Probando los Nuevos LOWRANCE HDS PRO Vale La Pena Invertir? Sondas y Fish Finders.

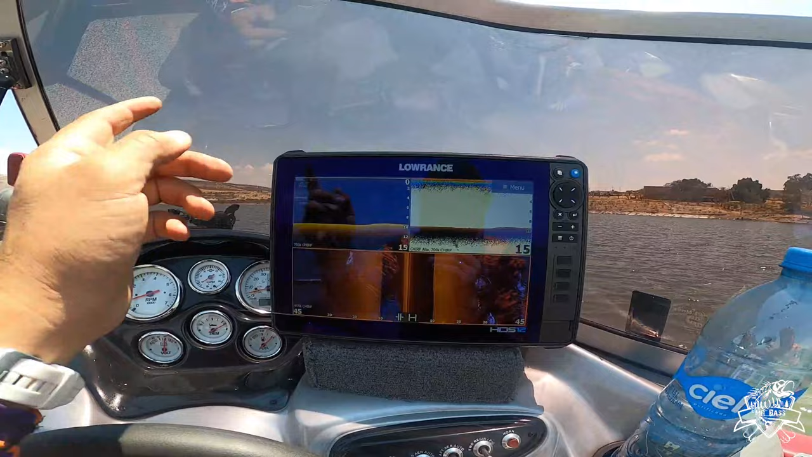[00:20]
las Lawrence HDS Pro Bueno, vamos a estar hablando acerca de estos nuevos aparatos que es lo más nuevo ahorita en Lawrence,
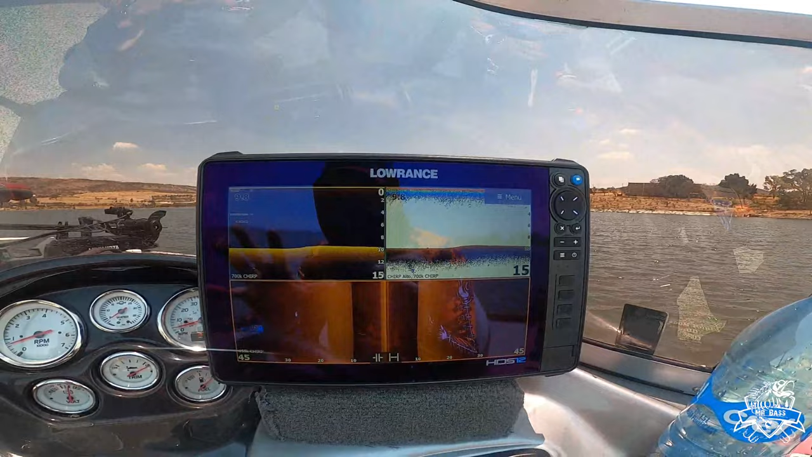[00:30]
no hay ahorita por el momento otra cosa más nueva Vamos a estar hablando como es que trabajan,
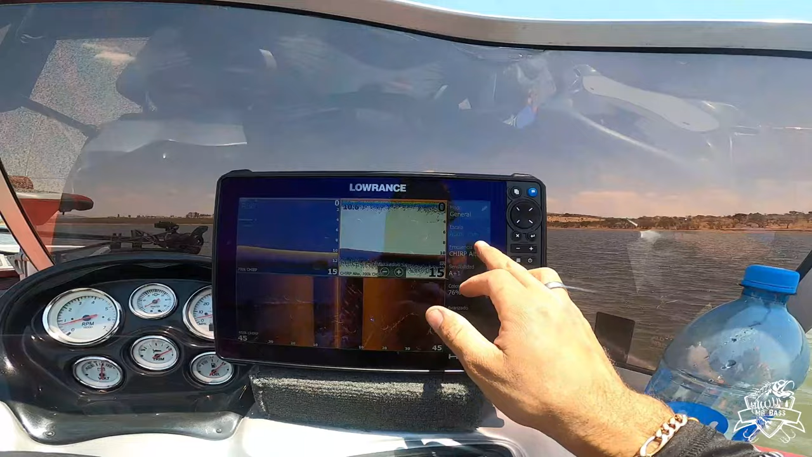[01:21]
que maneja podemos ver que tenemos en frecuencias de lo que viene siendo estructura
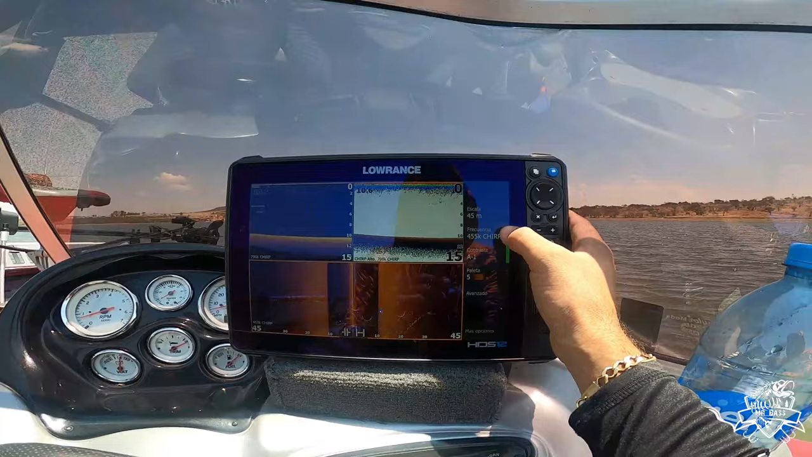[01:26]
Podemos ver que tenemos 455 y 1075 en lo que viene
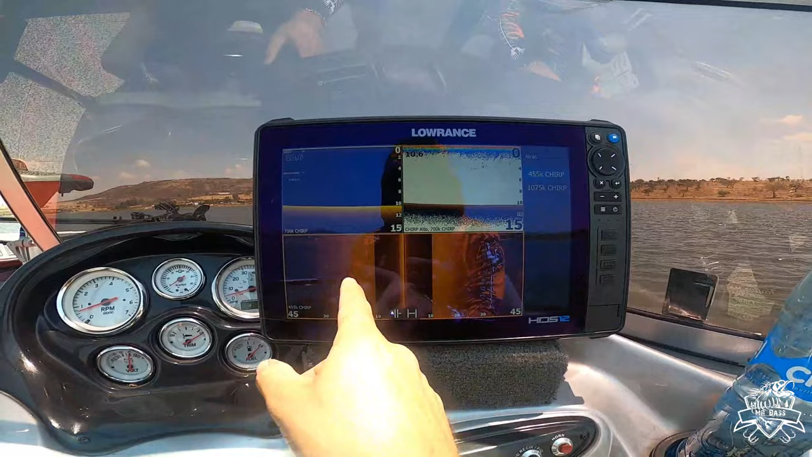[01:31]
siendo el Size Can Y si nos vamos al Dome Scan tenemos una frecuencia de
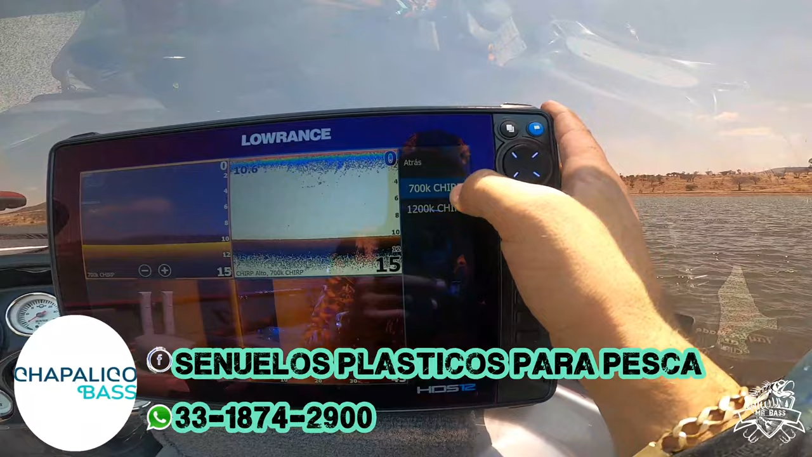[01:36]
700K y 1200K O sea, cambiaron las frecuencias, son un poquito,
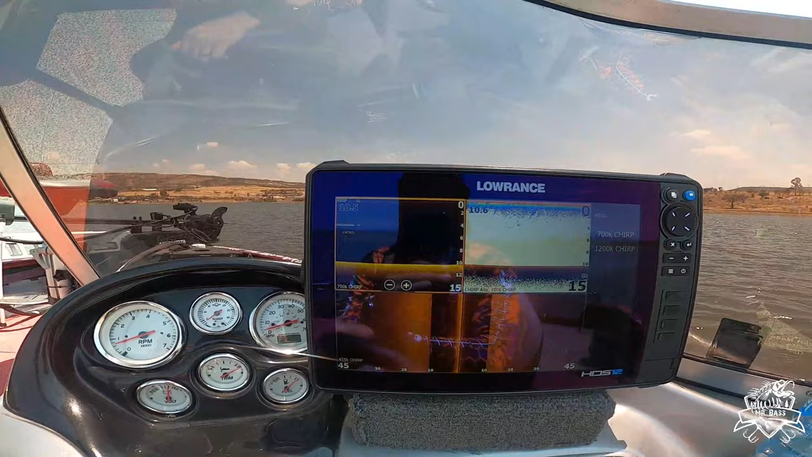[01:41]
bueno no un poquito, bastante más rápidas
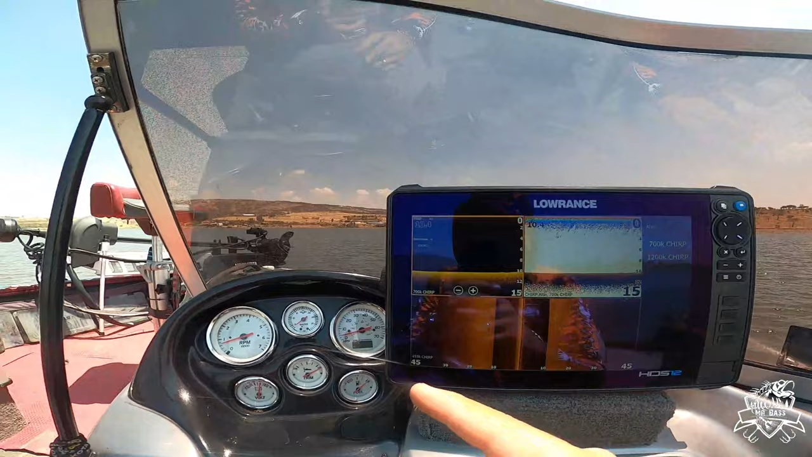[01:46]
A diferencia de lo que viene siendo la HDS Live Esto quiere decir que tenemos también la nueva sonda conectada No tenemos la 3 en 1,
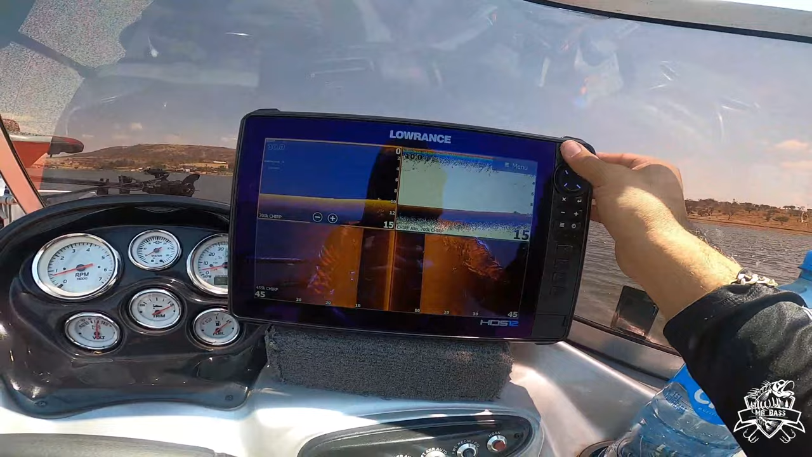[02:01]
nos vamos a ir primero a lo que viene siendo sonda Y vamos a estar hablando acerca de la sonda Como pueden ver,
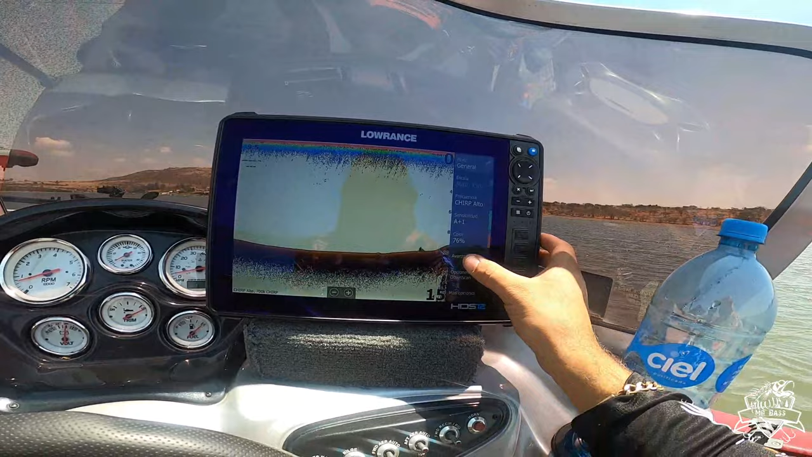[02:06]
aquí se ve un poco café,
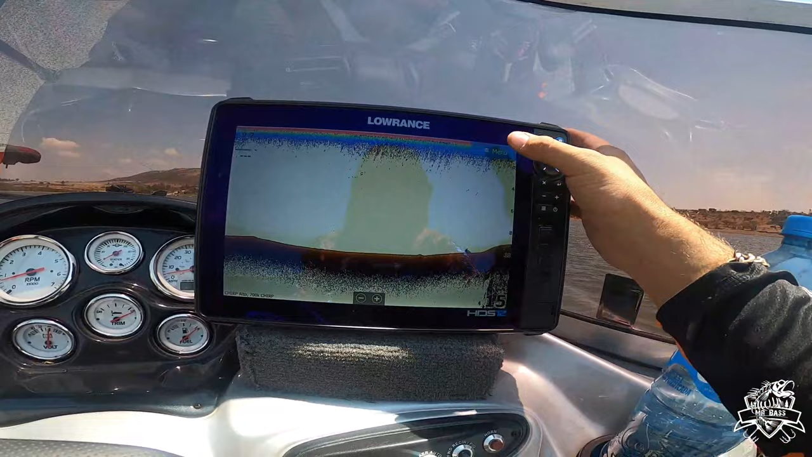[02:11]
les voy a decir el porqué Y es que si nosotros nos vamos a más opciones Y podemos poner ahora,
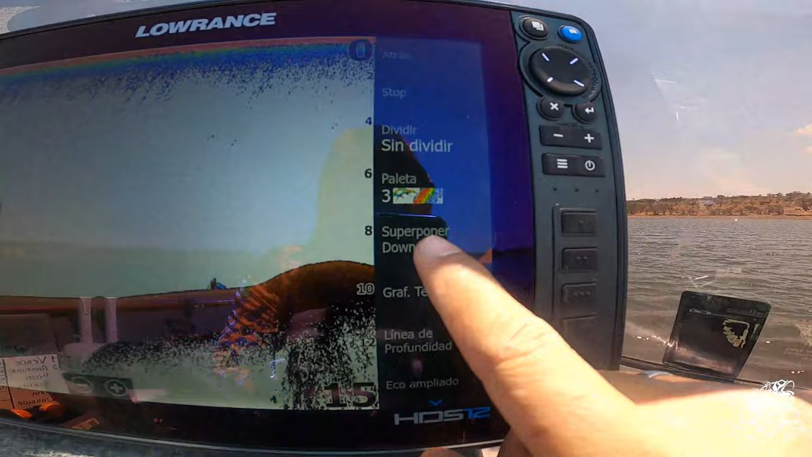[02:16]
superponer el Dome Scan O sea, que podemos juntar la sonda junto con el Dome Scan En la vista,
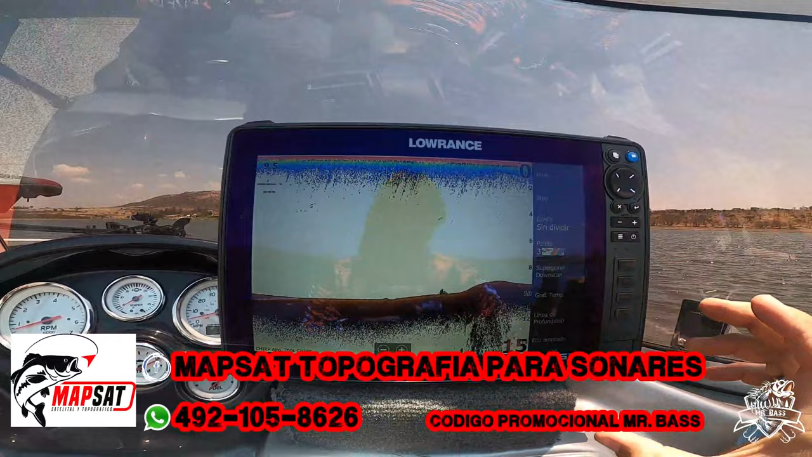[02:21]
en la misma vista de la sonda Es algo que no teníamos antes Y
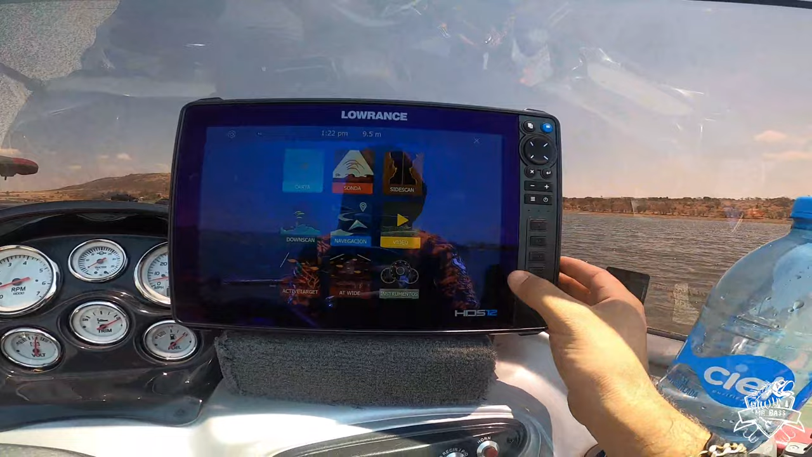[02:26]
antes lo que teníamos que hacer era exactamente esto Poner aquí lo que viene siendo el Dome Scan Y
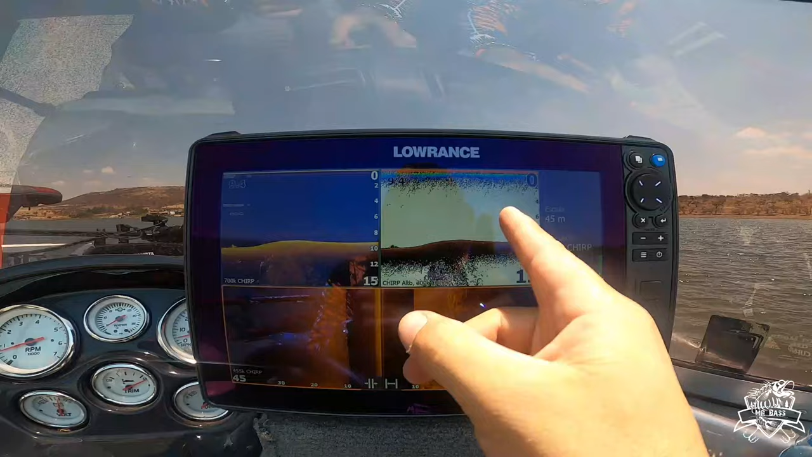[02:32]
luego acá lo que viene siendo la sonda Ahora no,
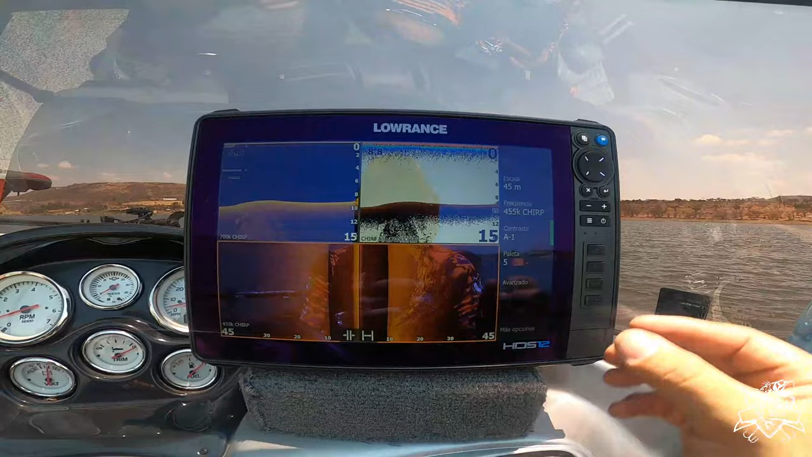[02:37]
ahora los dos los pones juntos Eso es lo primero que he visto, lo que viene siendo la sonda Como les digo,
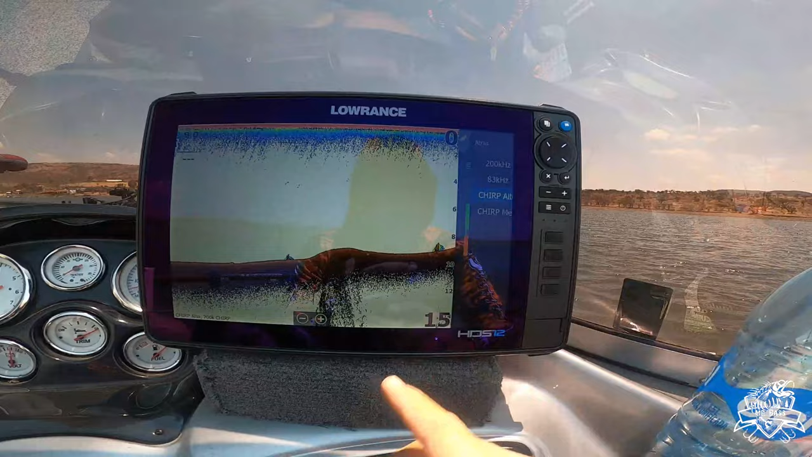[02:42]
el Chirp tenemos las mismas frecuencias Tenemos 283,
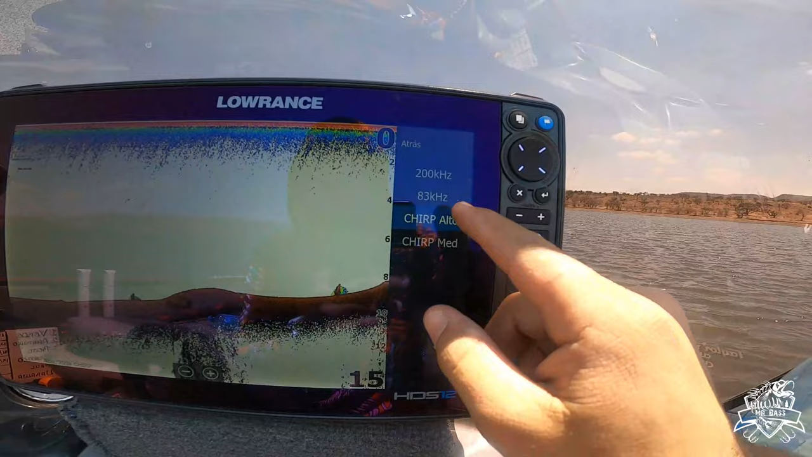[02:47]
Chirp alto y Chirp medio Yo no tengo el Chirp alto Después nos vamos a sensibilidad Eso ya lo conocemos El color,
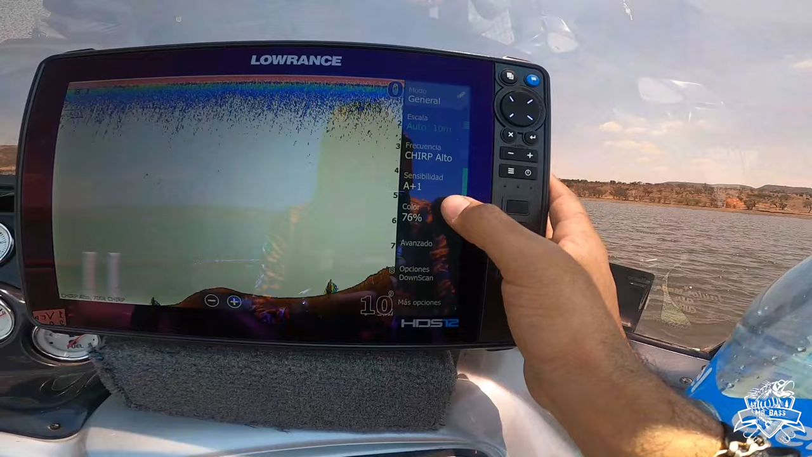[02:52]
igual eso ya lo conocemos Opciones de Dome Scan Es el superponer Creo que, ah ok, miren Aquí podemos poner que tanto queremos superponer